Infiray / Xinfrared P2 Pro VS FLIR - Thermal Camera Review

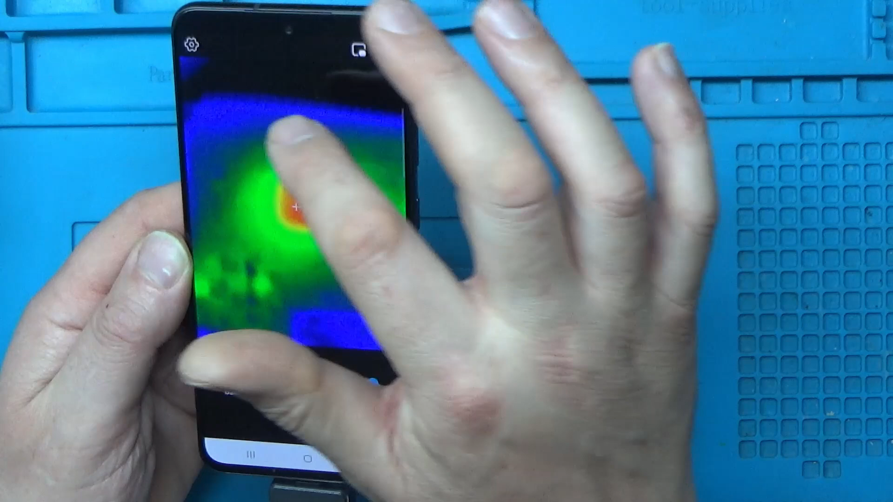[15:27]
So there's not a great deal of options But I think it's got everything that you probably need And you can go to the gallery and View your
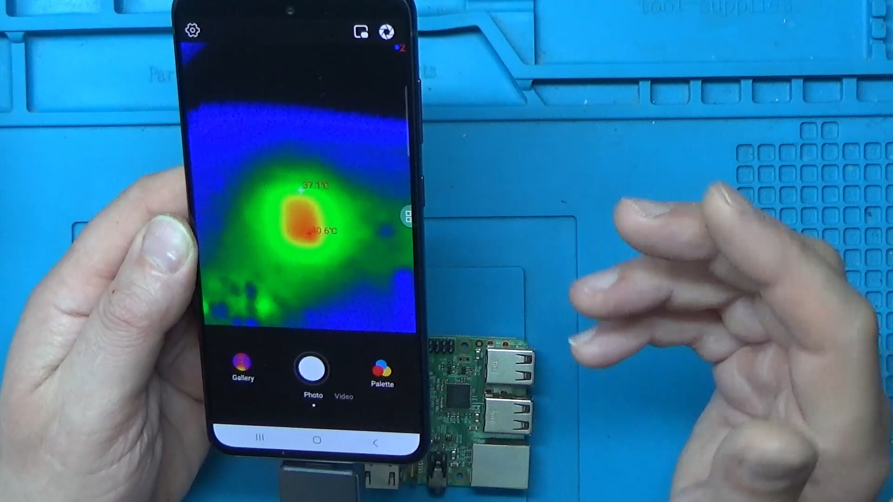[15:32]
Previous
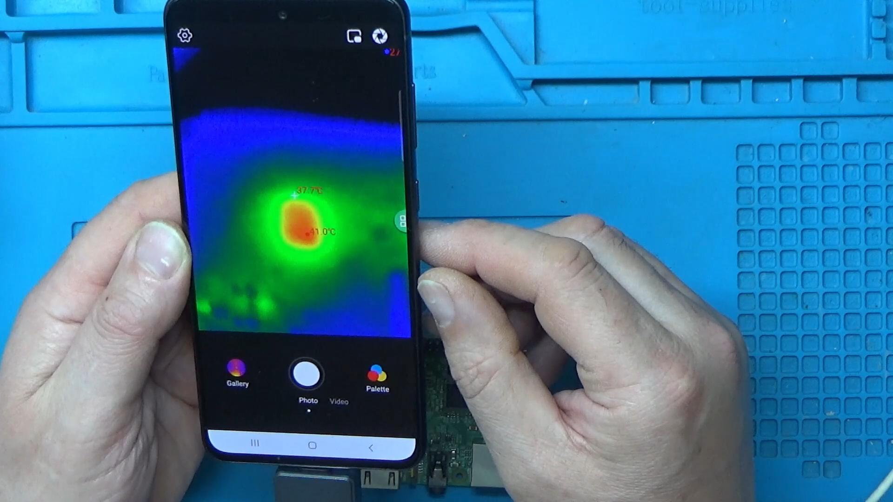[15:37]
Recordings or images Now one thing it does let you do as well If you press this icon here
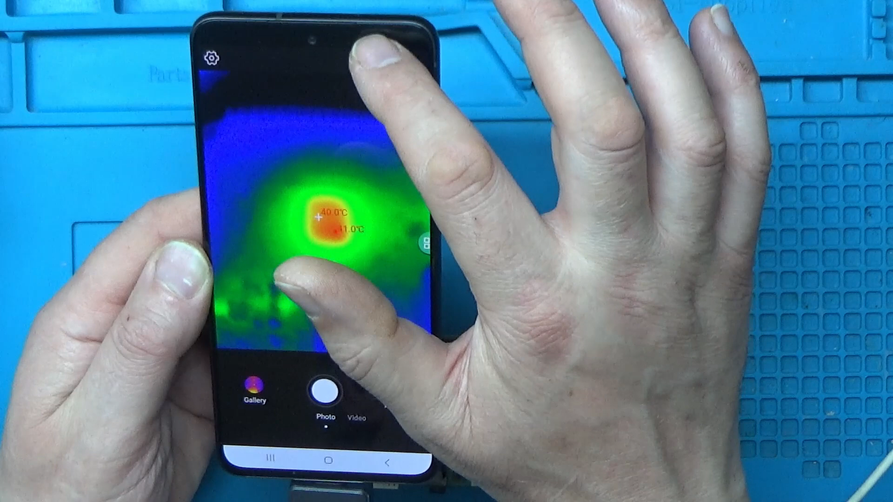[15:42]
Just press it there It gives you a real world
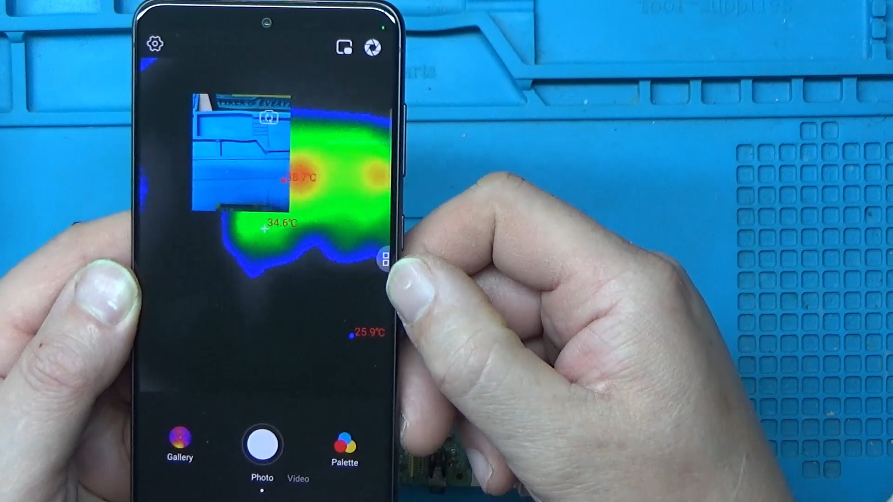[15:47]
On screen: spot 34.6°C
View of what you're recording at So
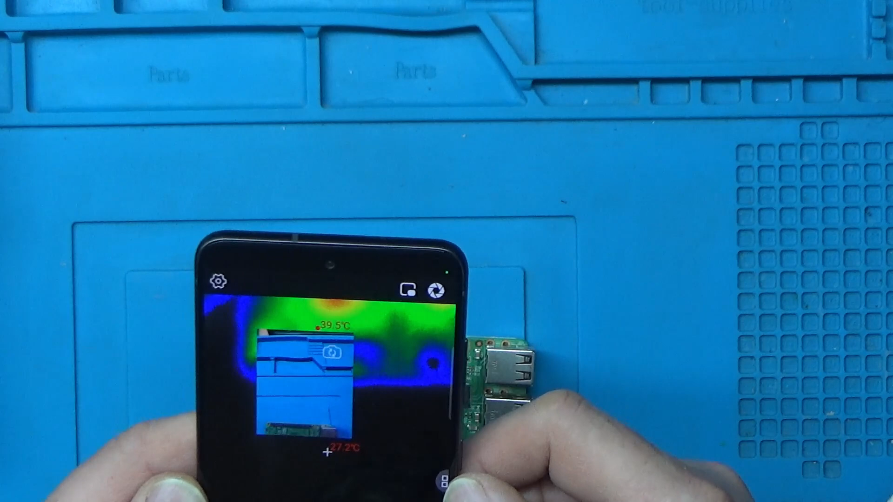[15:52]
On screen: max 39.5°C
It's not very good with the macro lens on I don't think If I take this off There we go Move this out of the way perhaps
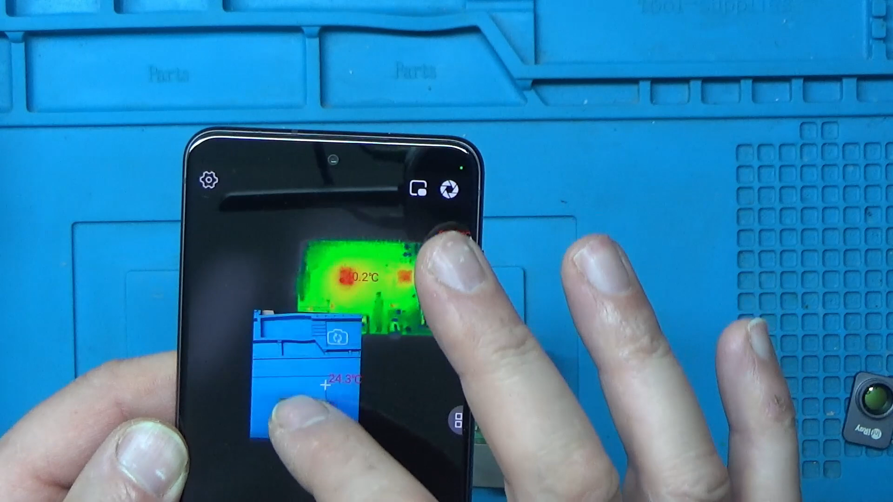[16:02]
So it'll give you A real world view of what you're looking at
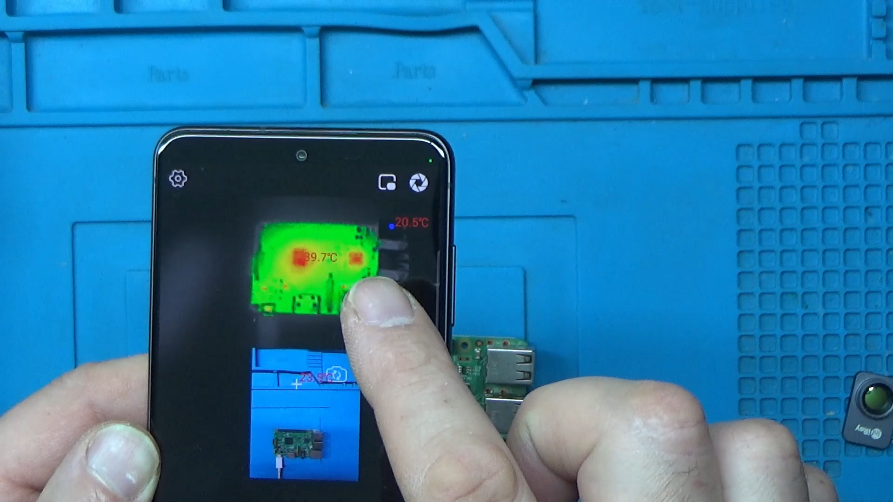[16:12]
And Obviously that's the Thermal view of the Same thing